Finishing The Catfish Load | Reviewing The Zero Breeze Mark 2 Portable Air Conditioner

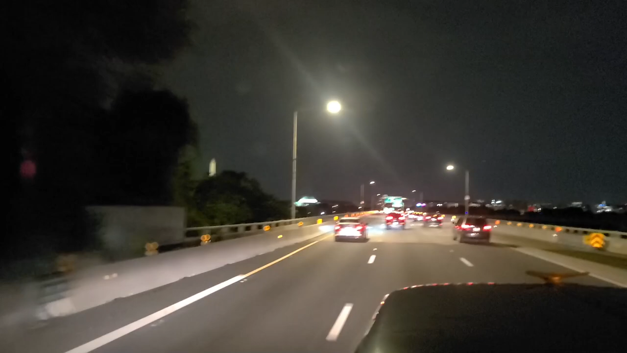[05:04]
All right. We are coming into Washington and, uh, you guys see that Lincoln Memorial over there. That's pretty cool.
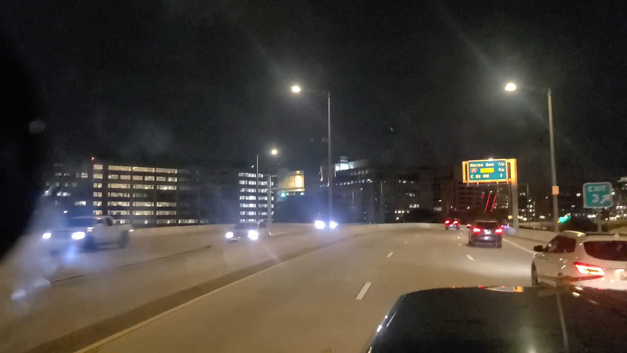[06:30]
And let's see. Yeah. The 13 six bridge. Woo. It's like, you hope the ground didn't, didn't settle at all on that, you know, turn that 13 six into a 13 five outside. Let's see. Oh, okay. It's the left, right lane.
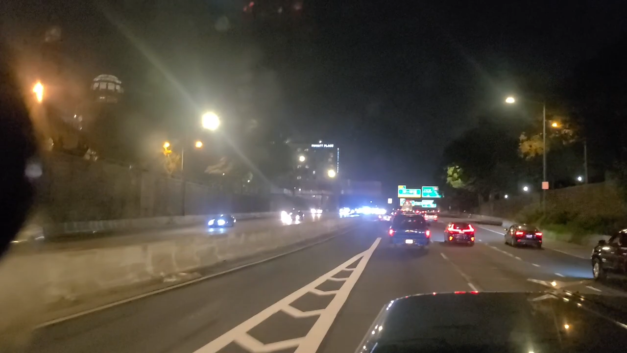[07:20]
All right, here we go. If any of you were, uh, were watching that, you just put your foot onto the, onto the floor, didn't you? Put your foot onto the floor to try and stop yourself.
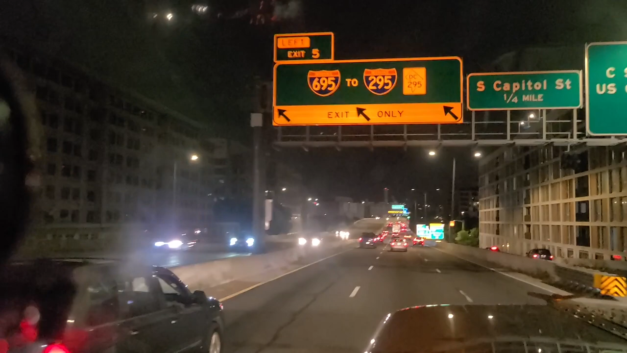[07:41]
Let's see. Oh, you know what? It's telling me to do some weird stuff. Yeah, I got to hop off and check this. Uh, Oh, I see the Capitol building to my left. That's cool. You guys can't see it. Cool.
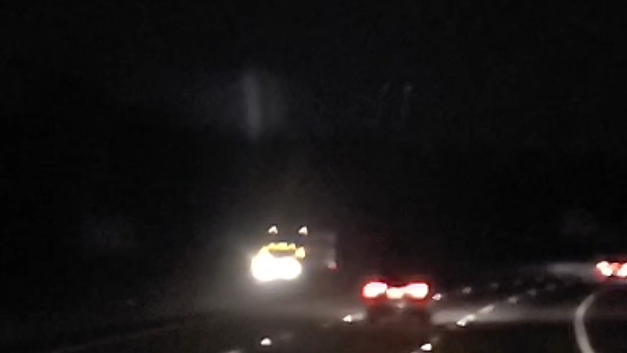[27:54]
all right I made it down here into South Carolina uh we got a little ways left to go I've been I've been uh running from this storm it's headed southeast I was headed like due south and then uh now I'm kind of headed more southwest and so it's headed southeast and we're kind of on a collision course so you can see the flashes up in the sky the clouds are lighting up every few seconds every I mean uh the main the main